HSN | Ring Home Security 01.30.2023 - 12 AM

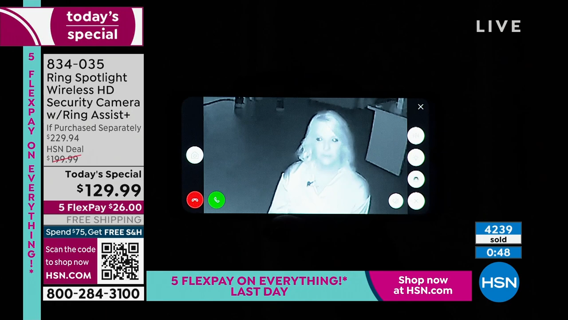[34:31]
If you choose to do it, you're going to be able to look back and see what happened. And let me show you that real quickly. This is so cool. So there's a timeline view right here.